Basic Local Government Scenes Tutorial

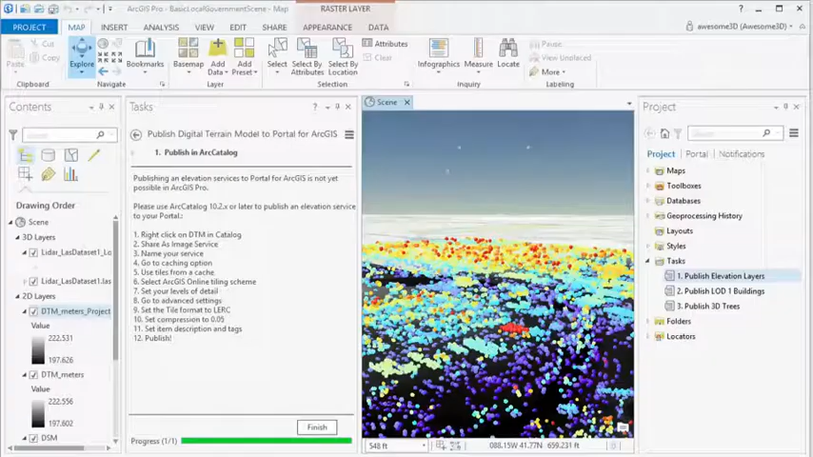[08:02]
So now on to the next step. Now we want to generate some LOD1 buildings.
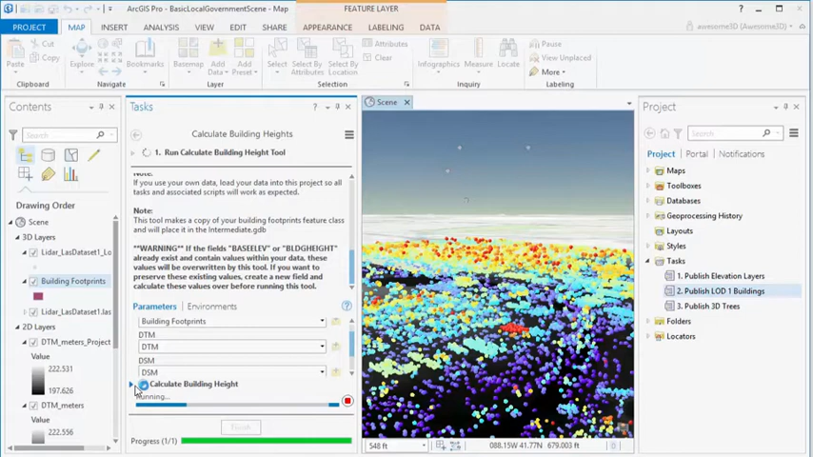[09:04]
And we can also set a buffer distance. Now this is to get rid of any kind of vegetation influences that might be present when trees overlap buildings, etc. So we let this run. And again, depending on the number of buildings, this might take some time.
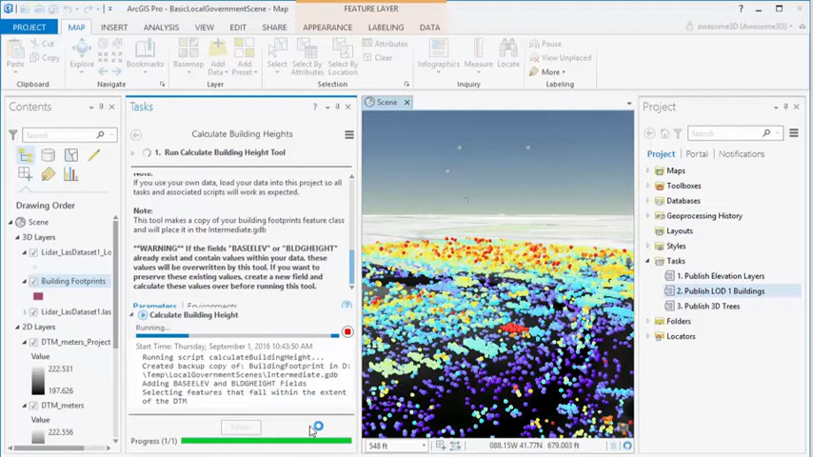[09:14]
And then we can what we call 3D enable our building footprints. So we browse to our building footprints. And then we're using a city engine rule.
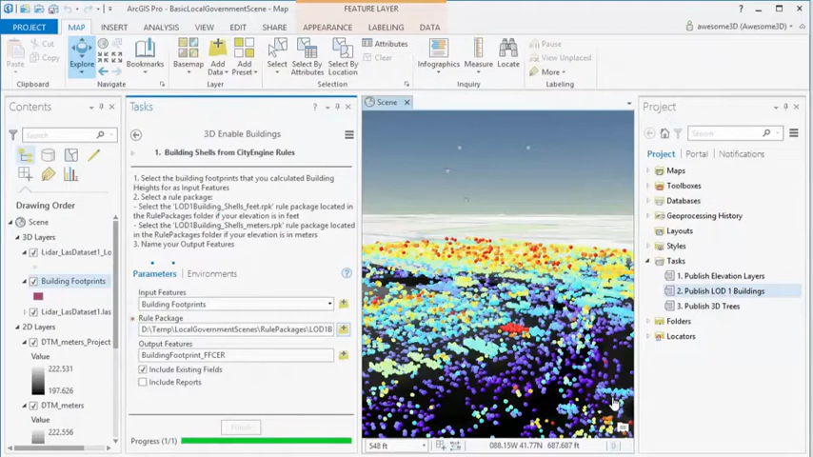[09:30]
And make sure you select the one that's right for your data. So this is the rule package for feet, that's Z. And then you name your output multi-page feature class.
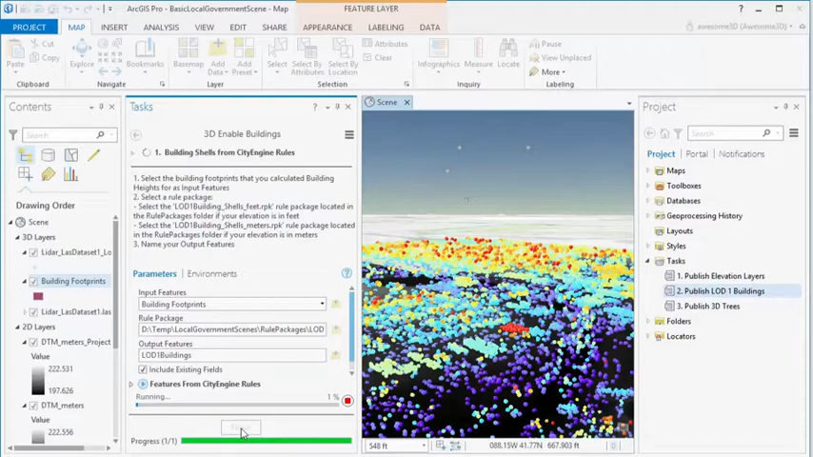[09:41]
And there we have our extruded buildings derived from the LIDAR.
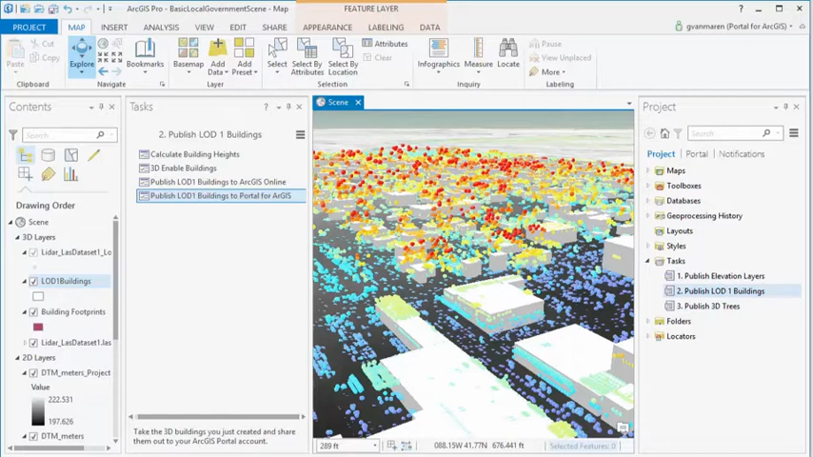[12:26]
So then we click on the publish 3D trees task. And then we're going to enter the last data set, points spacing. We already know that was three for this LiDAR data set.
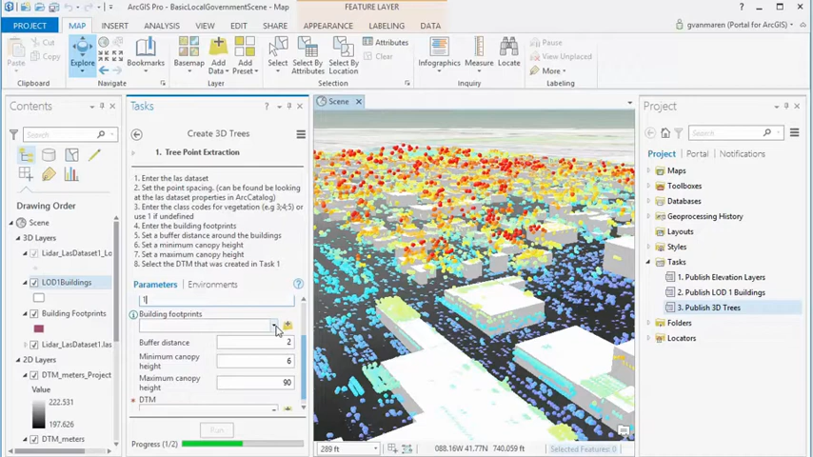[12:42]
Vegetation class code. If the vegetation has been classified, then you can enter those codes here. But if the vegetation hasn't been classified, you can enter 0 or 1. And you can set a buffer distance and the minimum vegetation height and the maximum vegetation height. And it will create as tree points with attributes.
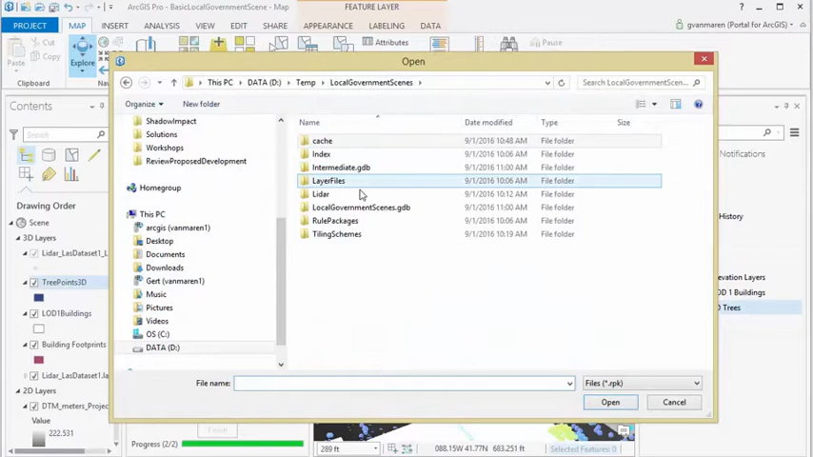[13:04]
And then the next step, of course, is to apply the correct rule package to our tree points. And rerun it.
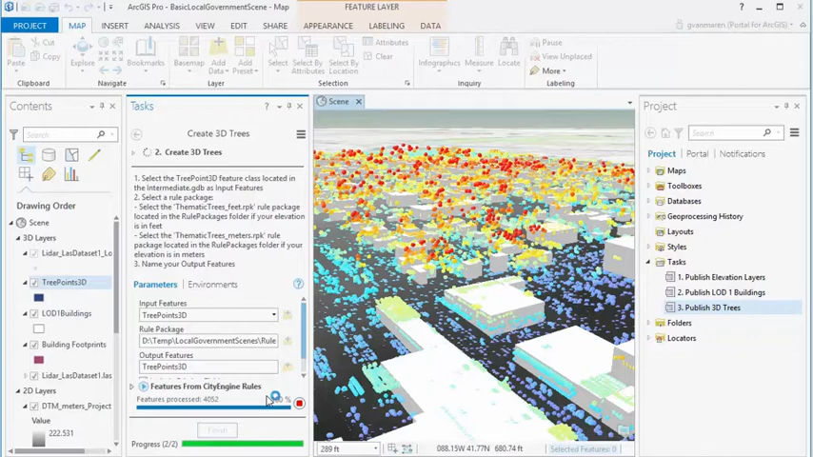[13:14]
And we'll get beautiful 3D trees.
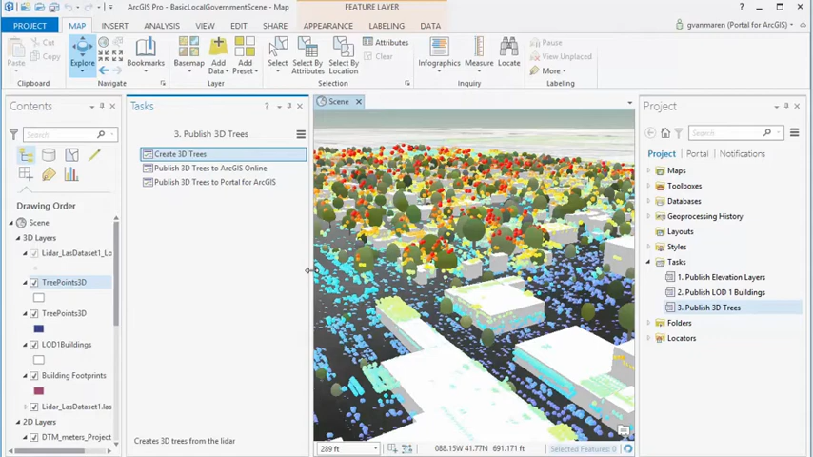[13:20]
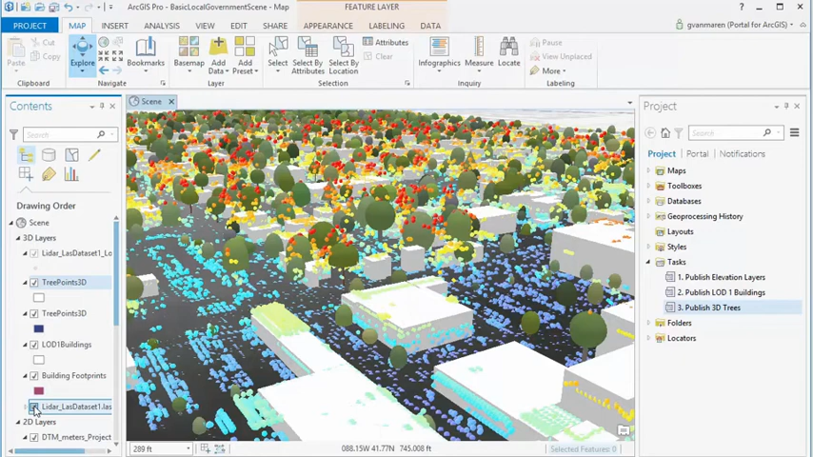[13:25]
So those are the three layers that we generated.